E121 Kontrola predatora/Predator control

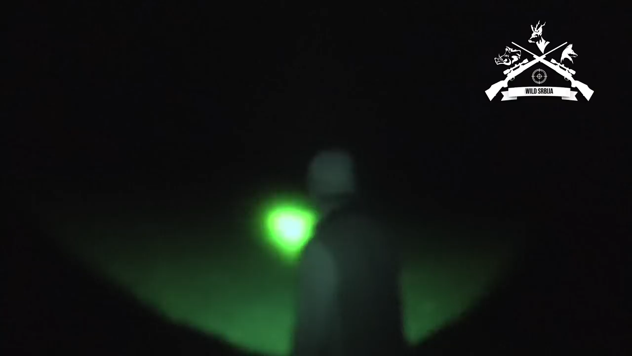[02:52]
Tu je nekde bilo razor, ali... E, vidio i ovdje se okrenulo. Bilo je... No, rekao bi da je momčana neka.
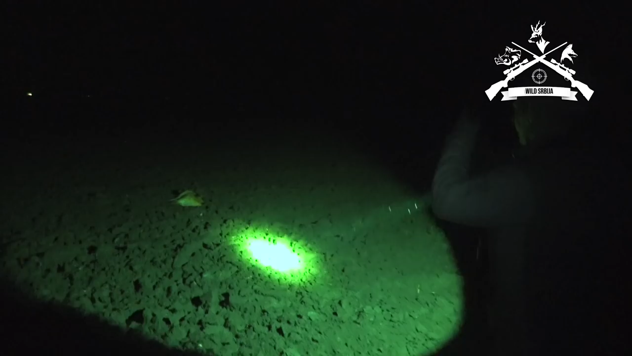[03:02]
Ja mislim da bi ovdje tamo okrenuo.
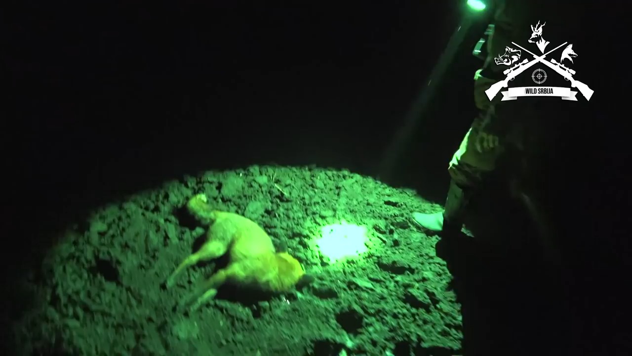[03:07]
Krupna, krupna.
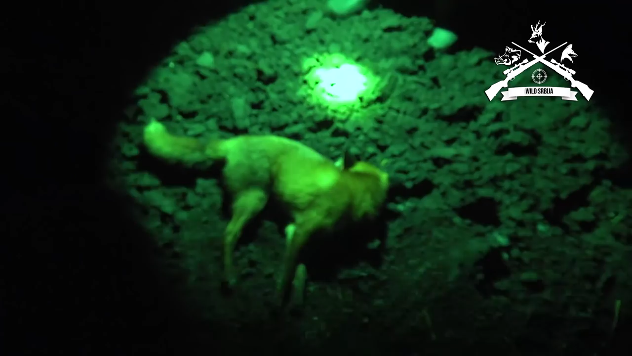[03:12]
Je buljavka. E, zašao mu je nuhu. Kako je trčao?
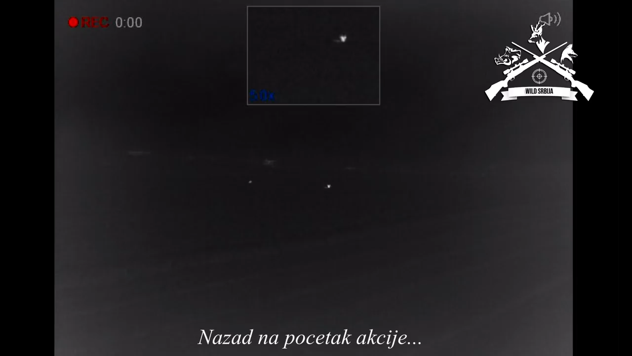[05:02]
Samo ćemo reći. Polako može i srna. Rekao bi da leže dve srne.
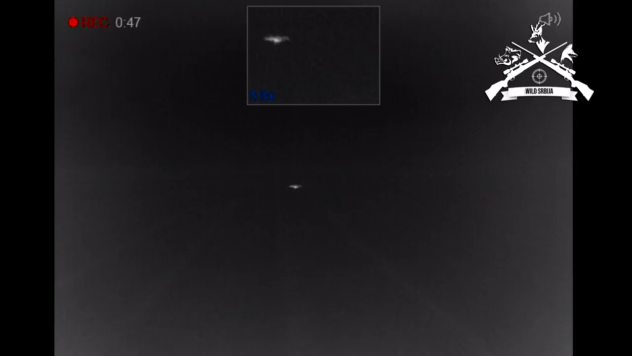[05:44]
Desno trči, vrate, curi iz njega, joj. Gotov. Bolje što ga ne vidiš.
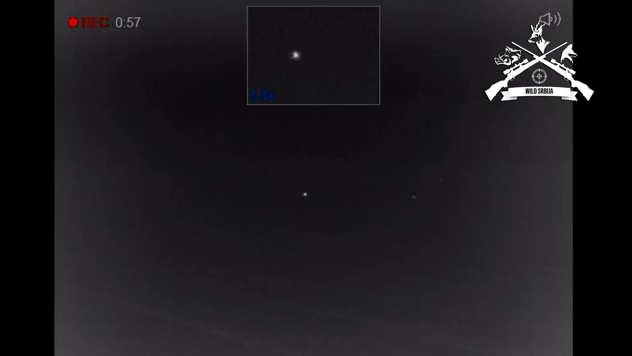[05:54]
Vuče se za njim jedno metar. Nije trčio još. Ma da, pusti ga samo.
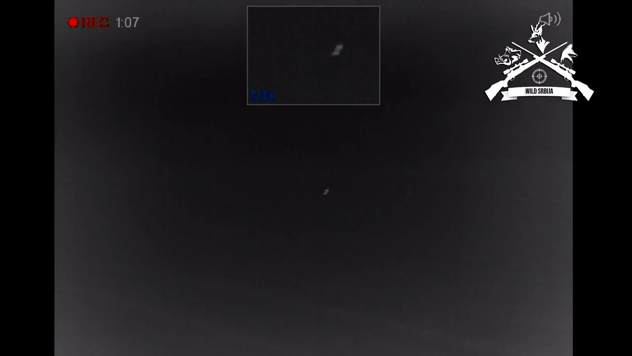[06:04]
Ja imam pored njega stiri još jedna glava, reko lis, reko srne 100%.
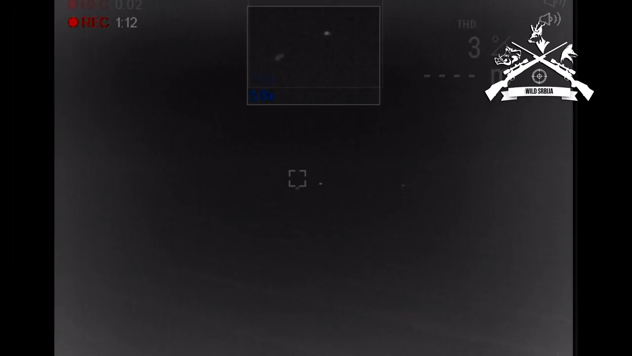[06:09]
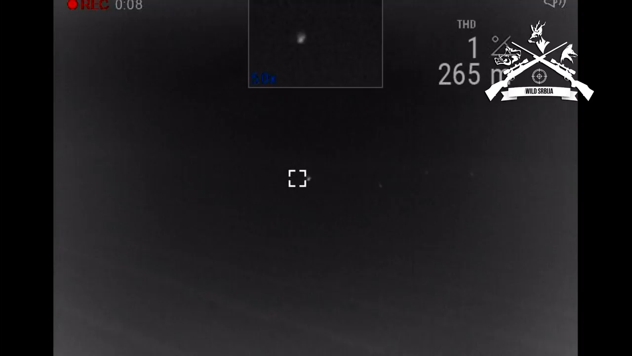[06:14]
Metara se vidi crevo. Mislim da je ne može pobeći.
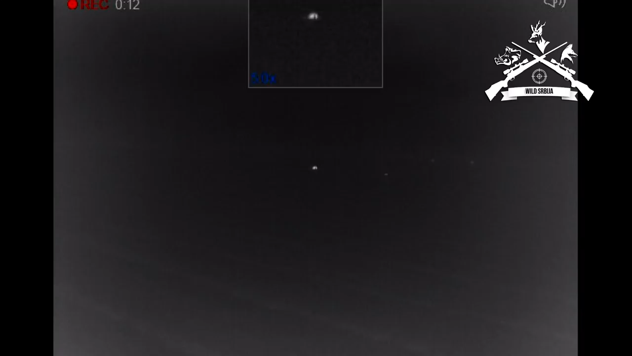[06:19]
Ajde. Po šta ćeš, nemaš drugo.
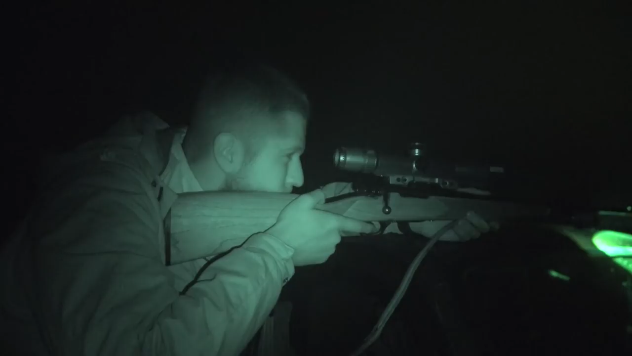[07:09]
Dobro, nije bilo daleko 100 metara.
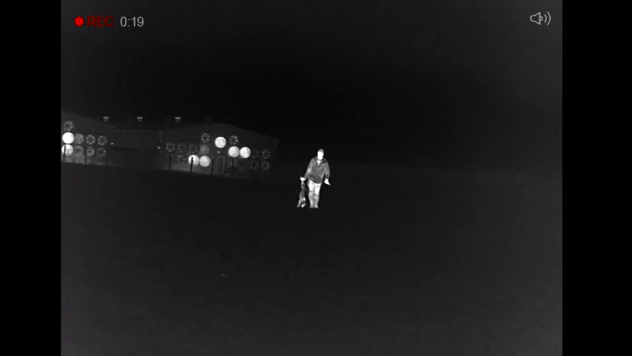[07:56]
Zašto svaki put kad ja i ti idemo bude par komada?
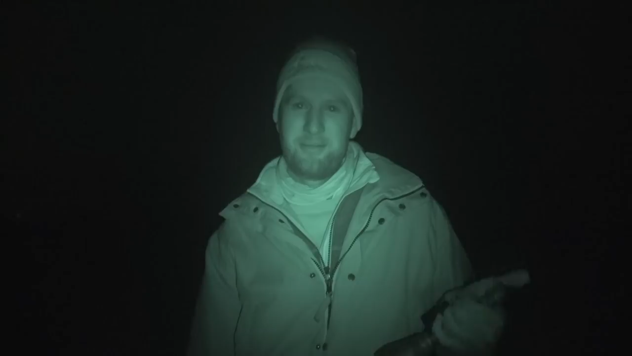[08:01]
Ovo je ženkica mala, ali računa se.
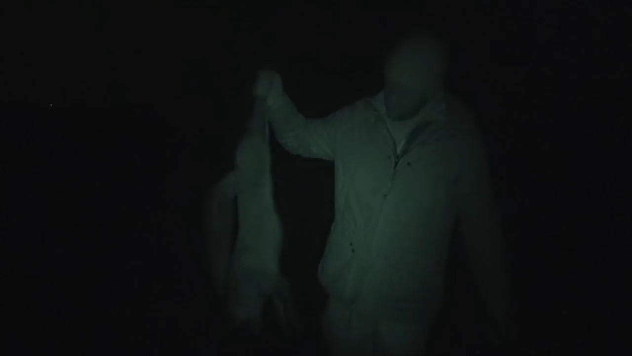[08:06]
I ovo jedan. I to je predat.
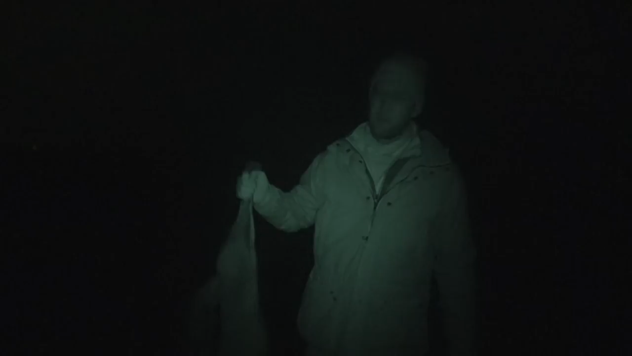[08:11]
Večeras u gostinskom terenu, a malo njima da proradimo, ne mogu kod mene više. Moramo sve to ima ima za pogon.
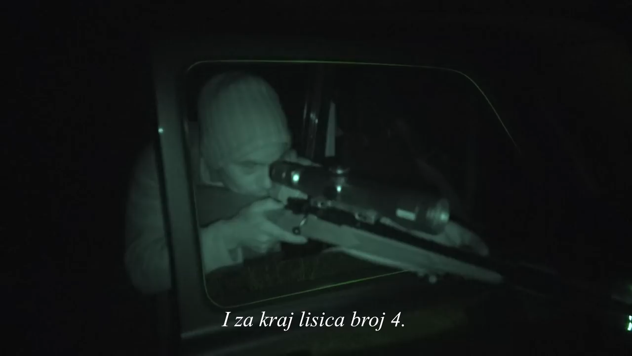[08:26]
Kako je ostalo? Zečevi.
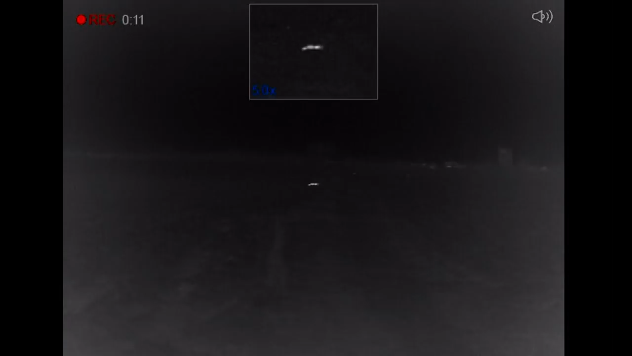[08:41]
Evo ti kažem, dobro si ga pogodio.